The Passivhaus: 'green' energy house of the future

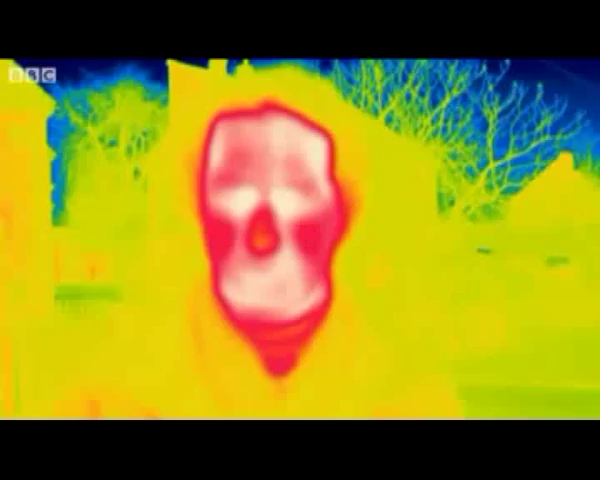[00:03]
this is a thermal imaging camera and it
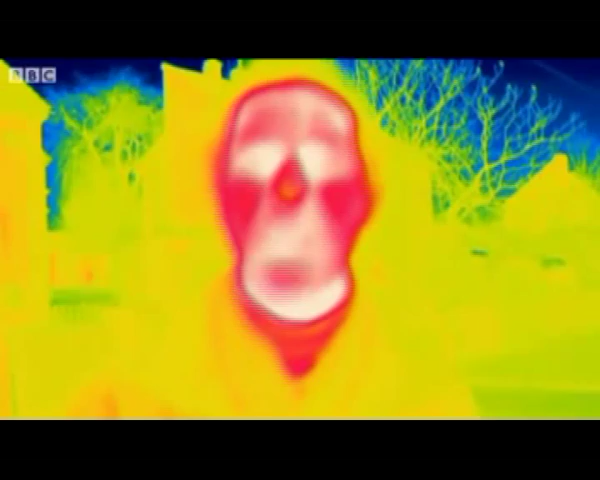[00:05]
shows up heat and by pointing this camera at a house you can get some indication of how
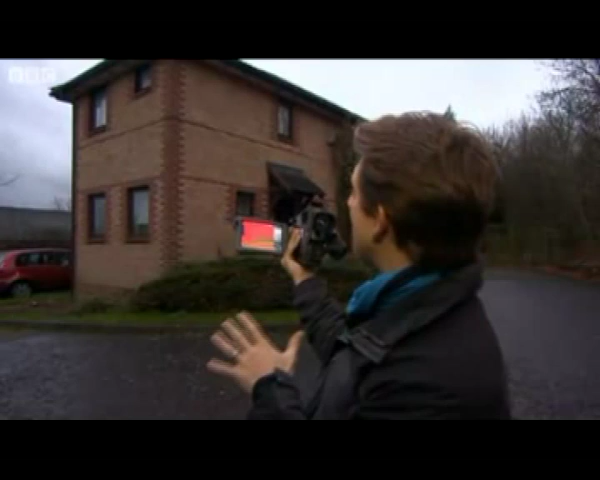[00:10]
much heat is being lost through the walls now it's not entirely scientific but the red areas show the
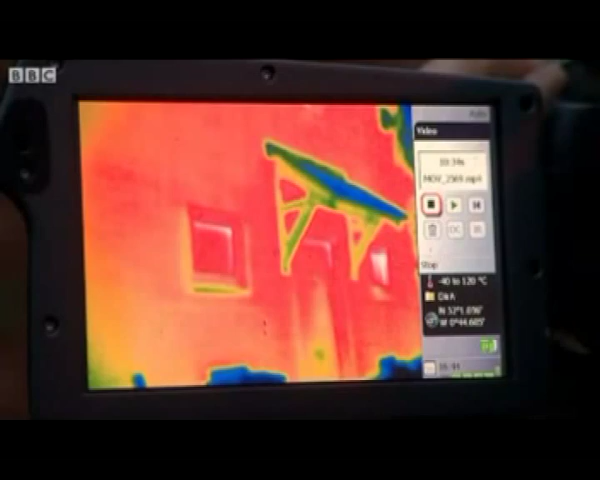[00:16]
heat that's coming out of the house and any heat being lost well that's wasting money